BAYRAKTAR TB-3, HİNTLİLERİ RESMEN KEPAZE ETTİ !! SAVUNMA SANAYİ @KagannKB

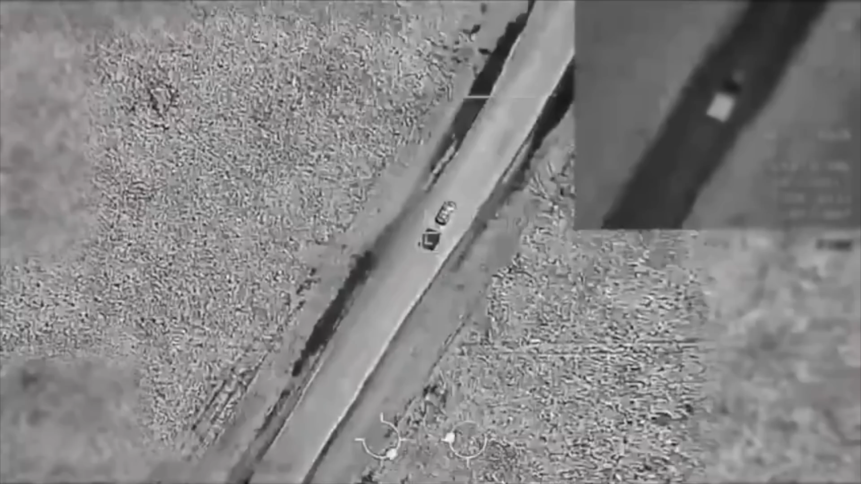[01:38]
Fuller 500'ün işaretlediği ve Roketsan üretimi mamileyle vurulduğu belirtilmekteydi. İkinci senaryoda ise sabit hedefin Bayraktar TB2 üzerinde bulunan Asil Fuller 500 havadan işaretleyerek
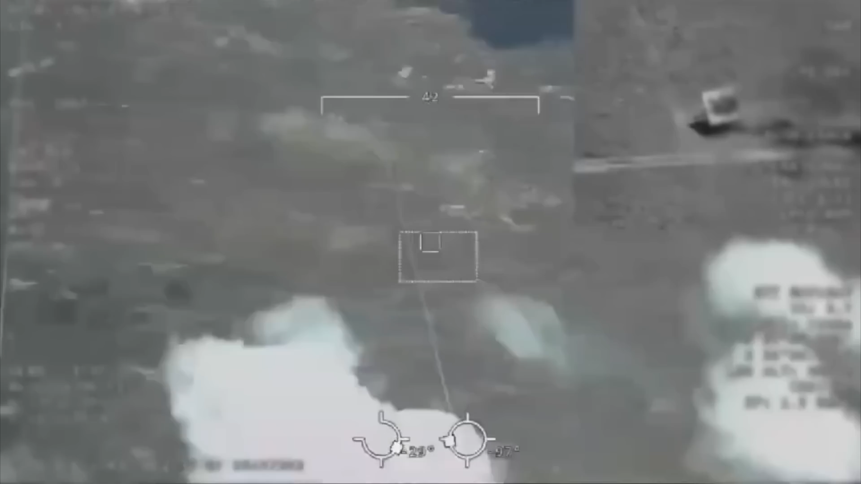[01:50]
KMC yani Karadan Füze Sistemi ve Cirit'le birlikte karadan vurulduğu belirtilmekteydi.
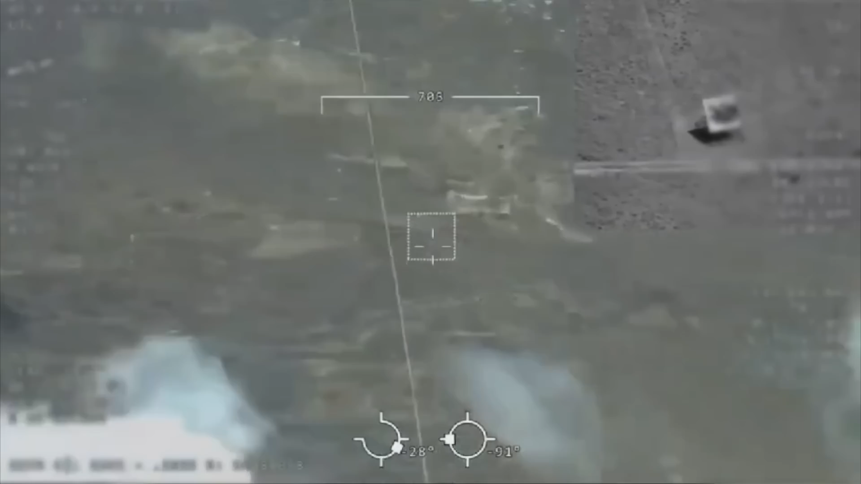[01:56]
Kısacası Türk savunma sanayisi önemli bir ameliyatı çok başarılı bir cerrahi operasyonla atlatmıştı bugün. Aslında buna denecek tek bir şey var, tek bir cümle. Thank you Canada. Yani bu görmüş olduklarınızın çoğu aslında Kanada'nın eseriydi. Bundan dolayıdır ki Sayın Haluk Görgün yani bizim gerçekten de yetkililerimiz gönderme yapmayı da ihmal etmiyor. Ne yazmış oraya? Adam gururlansın ya hakkıdır. Dünyanın alanındaki en iyi kamerası. Yakışır, yakışır de kıymet dostlar. Fazlası bile inşallah gelecektir.